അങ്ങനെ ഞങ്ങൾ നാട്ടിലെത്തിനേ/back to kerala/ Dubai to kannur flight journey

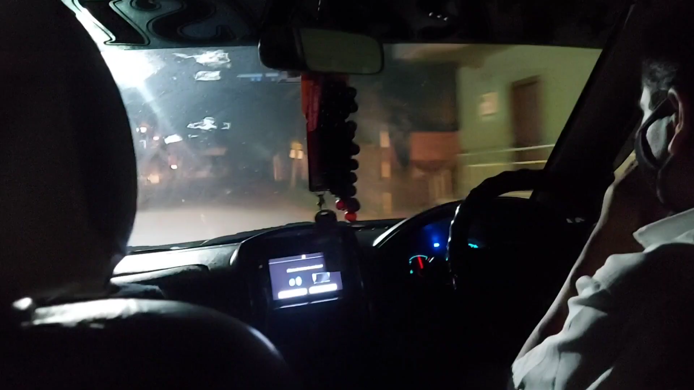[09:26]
അങ്ങനെ ഇതാ എൻ്റെ സ്വന്തം നാടെത്തി പാറാട്ട്.
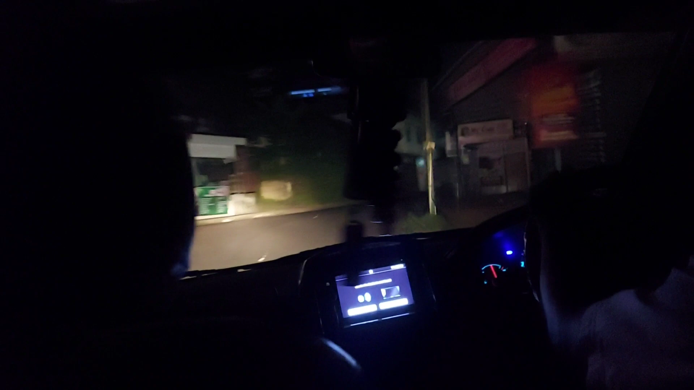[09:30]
പാറാട്ടാട്ടോ എൻ്റെ വീട്. അത്യാവശ്യം മോശമില്ലാത്ത ടൗൺ തന്നെയാണ് കേട്ടോ. ടൗണിൽ നിന്ന് കുറച്ച് ഉള്ളോട്ടേക്ക് പോകണം എൻ്റെ വീട്.
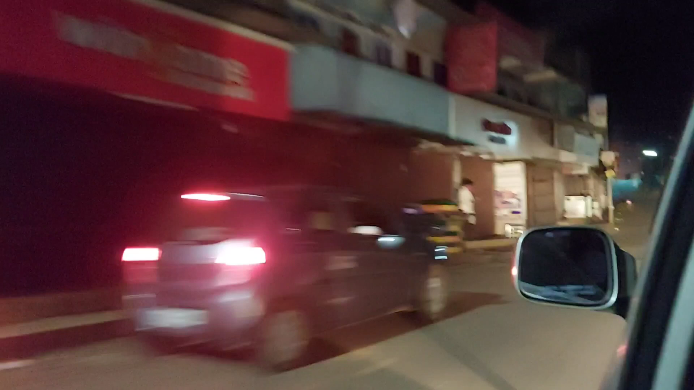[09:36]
എൻ്റെ ഹസ്ബൻഡിൻ്റെ വീട്ടുകാരൊക്കെ എപ്പം കളിയാക്കാറുണ്ട് നിൻ്റെ വീടങ്ങ് ഹള്ളിയിലല്ലേ എന്ന് പറഞ്ഞിട്ട്.
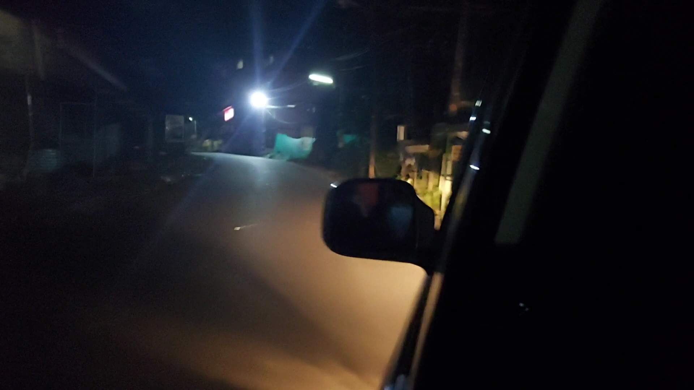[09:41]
അതുകൊണ്ട് കുറച്ച് ടൗണിൽ നിന്ന് കുറച്ചങ്ങ് ഉള്ളോട്ടേക്ക് പോകണം. കുറച്ചധികം വളവും തിരിവൊക്കെ ഉണ്ട്.